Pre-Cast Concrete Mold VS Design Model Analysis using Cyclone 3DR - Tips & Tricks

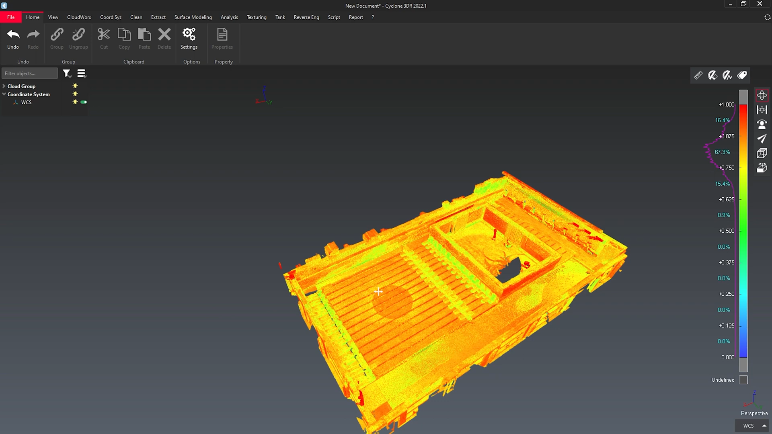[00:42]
To do this, I'm simply going to drag and drop the IFC file
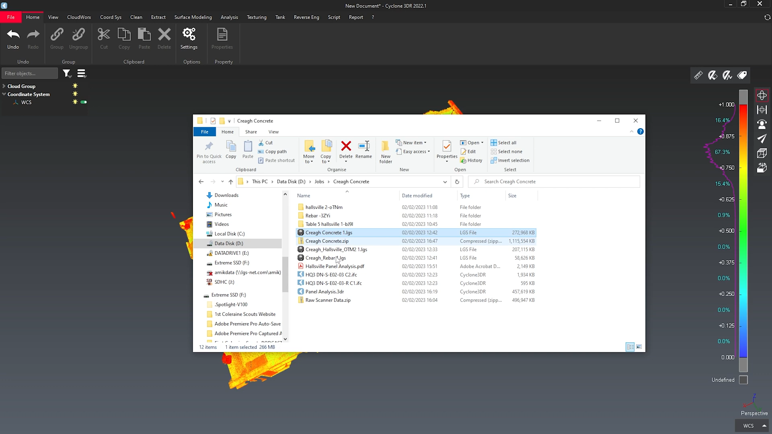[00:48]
directly into my 3DR workspace.
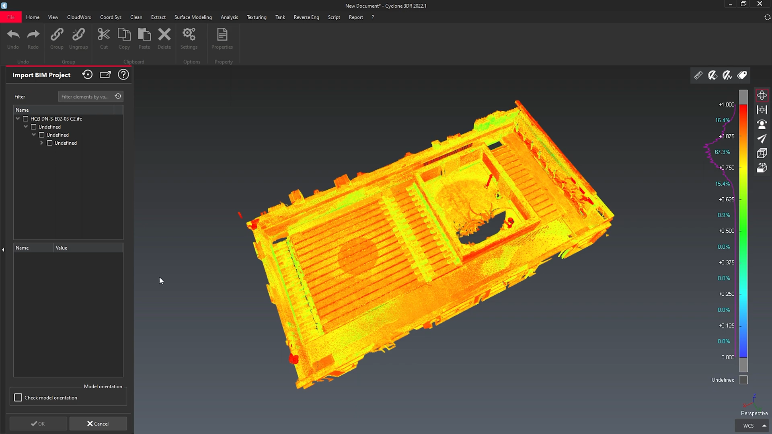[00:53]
I can select the items that I want to import and then import that directly into my project. You'll see here that they are not lined up so I'm going to use the endpoint registration
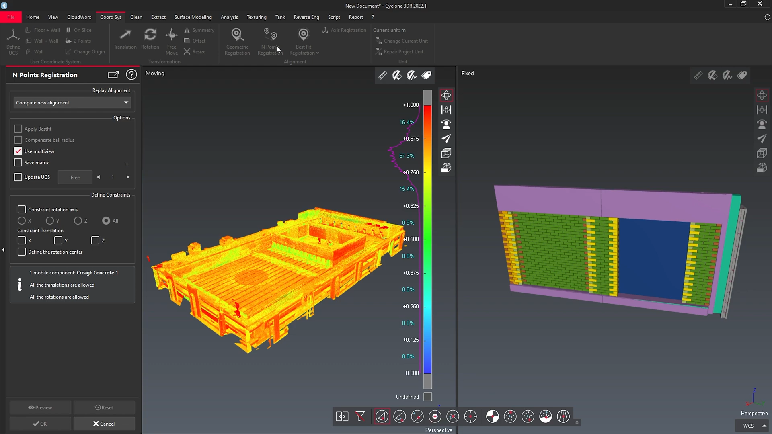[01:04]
with the point cloud selected to match up the two items.
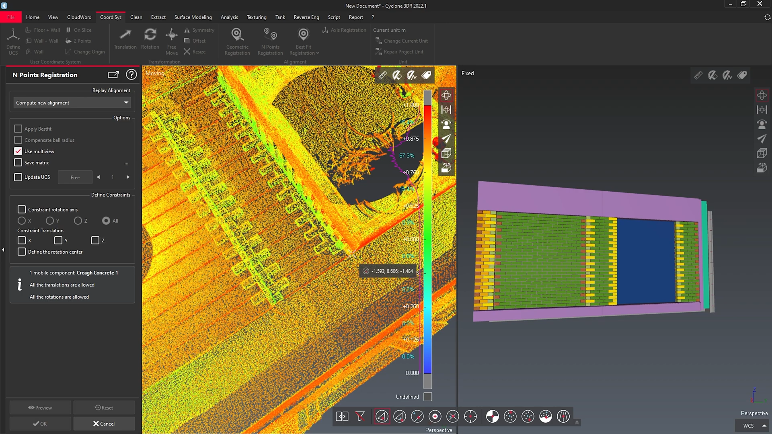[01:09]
I can simply select 3 minimum corresponding points
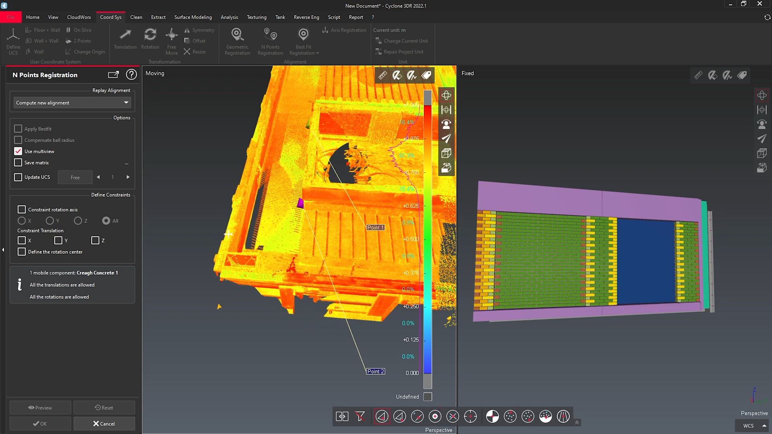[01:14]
on my point cloud and the 3 matching points on my IFC model.
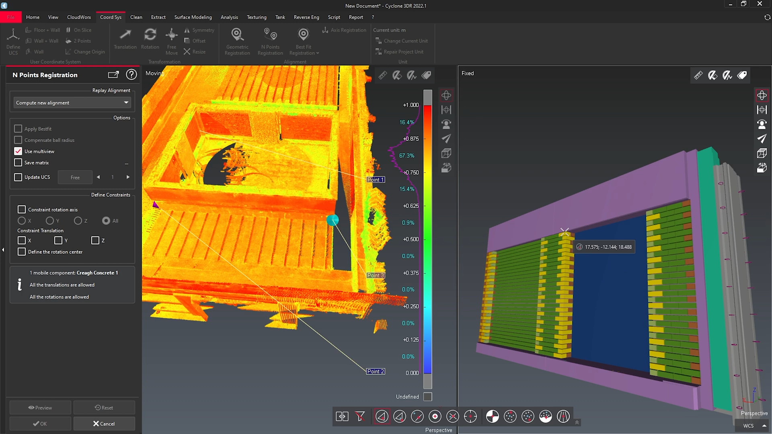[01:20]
Once I've done that, I can hit preview to show what it's going to look like. Here we can see my deviation errors are quite high, but I'm not worried about that just yet.
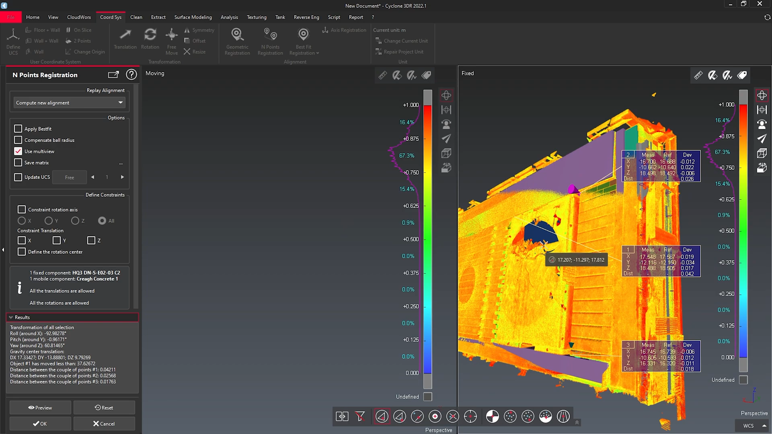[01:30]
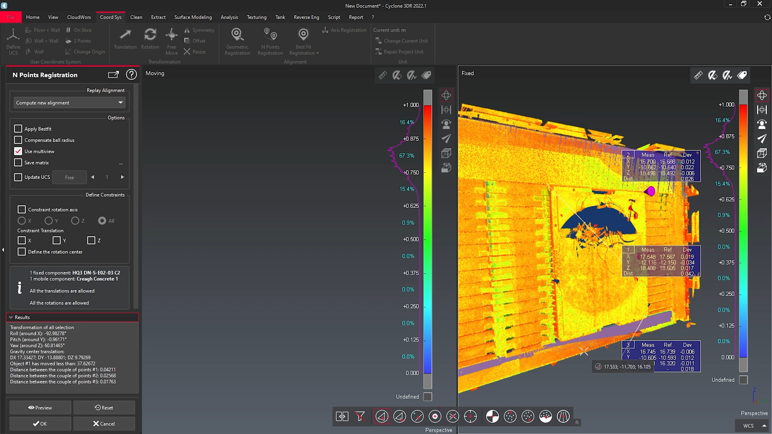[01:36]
I'm going to OK this and by selecting both of my objects by holding down shift and drag,
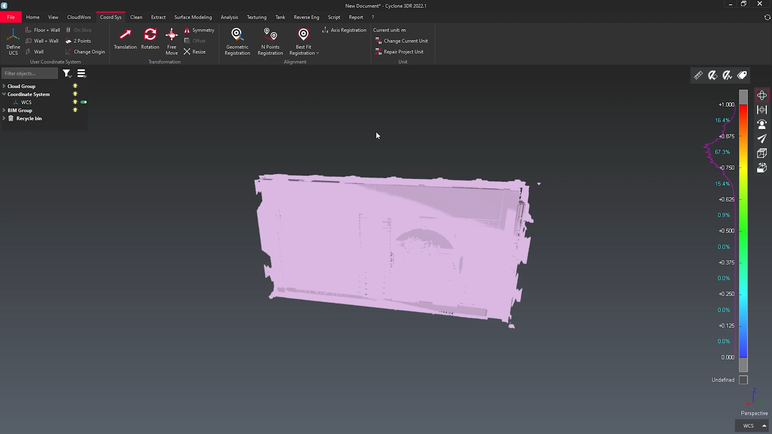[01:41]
I'm going to use the best fit to let the computer analyze which best fits together. I'm going to preview this and you will see
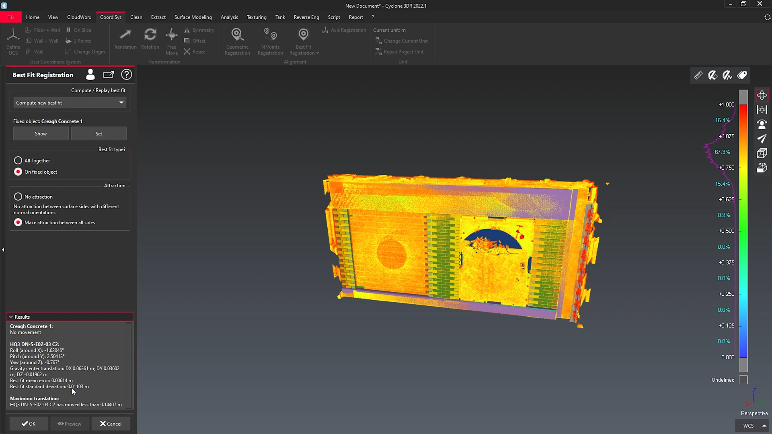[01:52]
here that I see the values of how far it has moved my data.
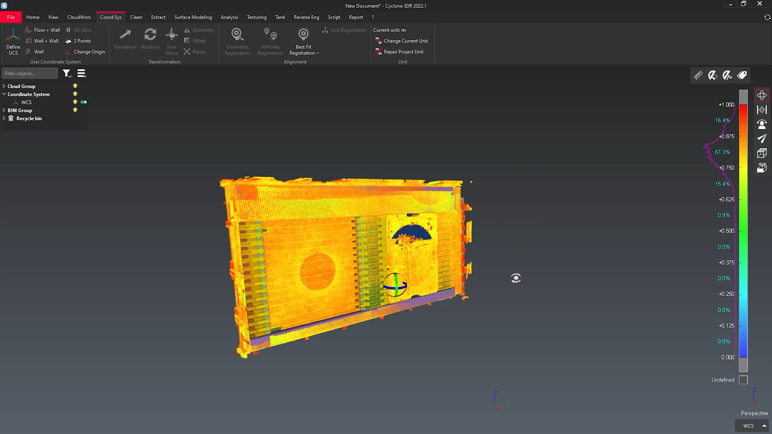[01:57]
I'm going to click OK and I now have these two items perfectly joined together. To do my analysis, I'm going to select both my objects, go to my analysis tab and I'm going to run a cloud versus BIM to analyze this data.
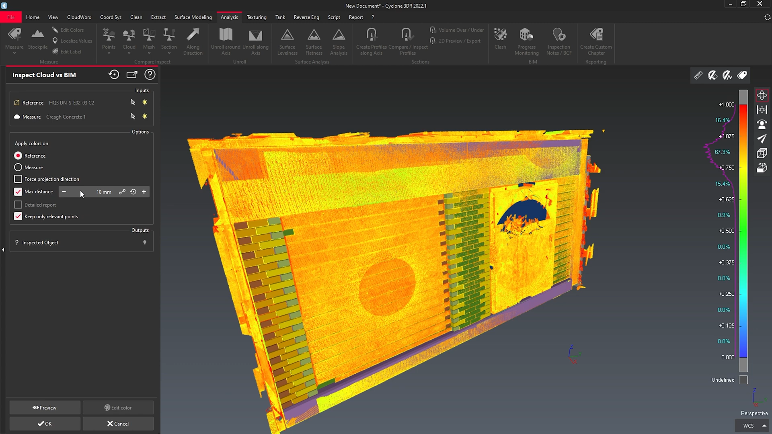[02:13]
I'm going to use a max distance of 10 millimeters and preview that data.
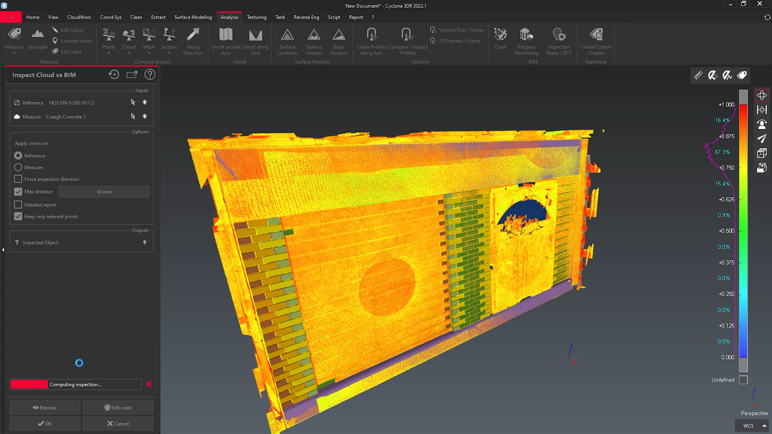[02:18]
From here, it's quite hard to see what's wrong, so I'm going to edit my colors and use a preset that I have saved for a tolerance value of 5 millimeters.
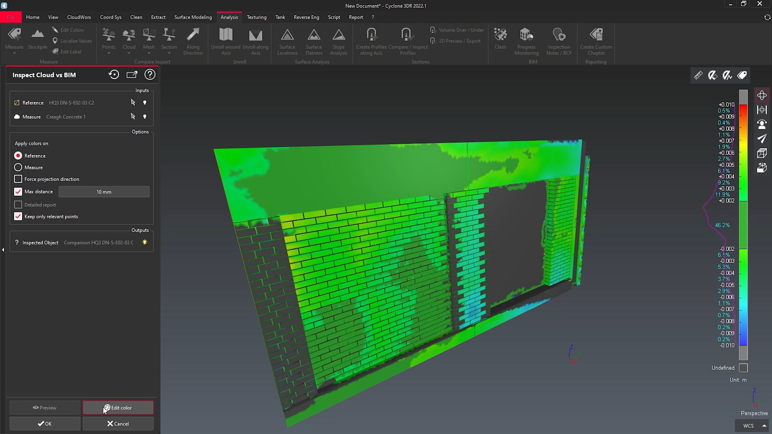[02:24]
Now I can easily see what data is within my 5 mil tolerance, what data is above or below that tolerance. To get more values, I'm simply going to use the measure deviation tool to label the deviations that I find.
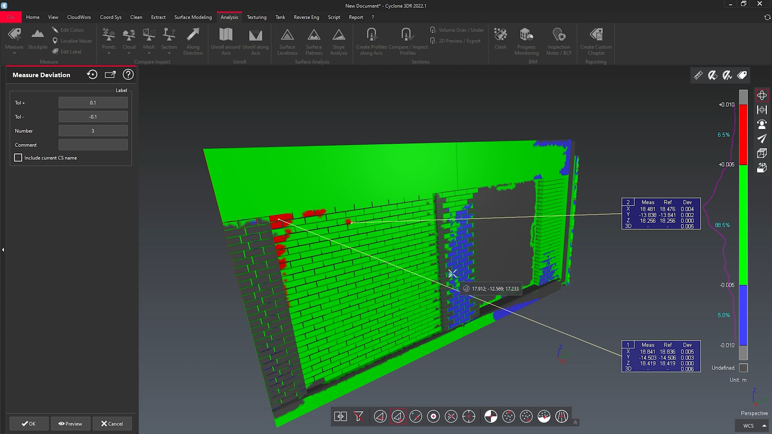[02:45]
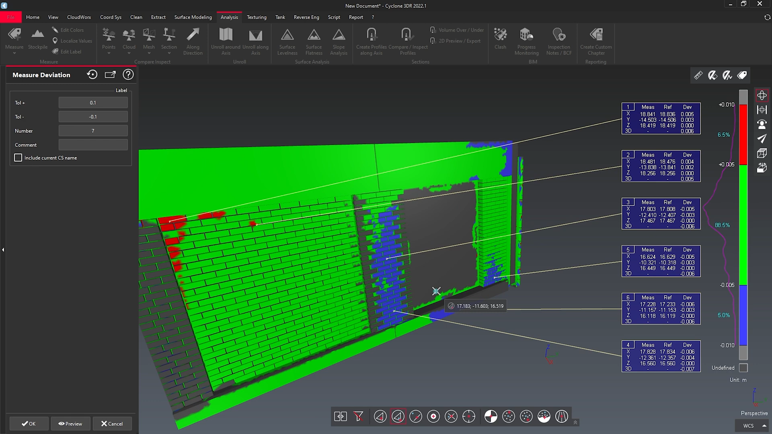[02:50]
I'm going to hit OK and now I want to generate my report. I'm going to navigate my view so that it looks like something that I want in a report. I'm going to update my report and then I'll open my report editor.
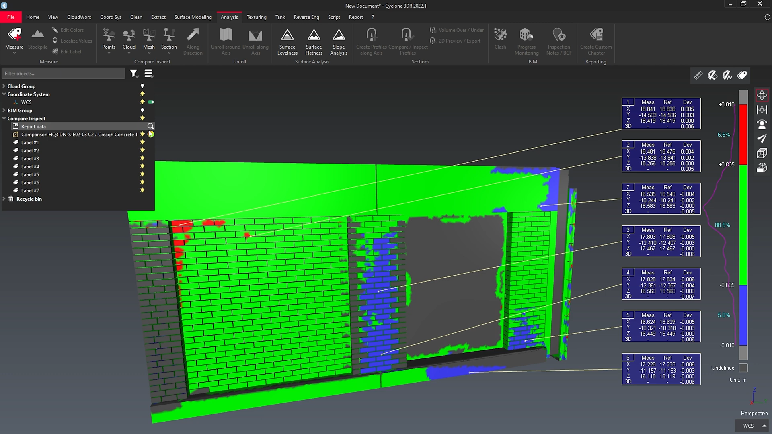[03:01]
To make it easier to view, I'm going to change my label to small and move my histogram to the left.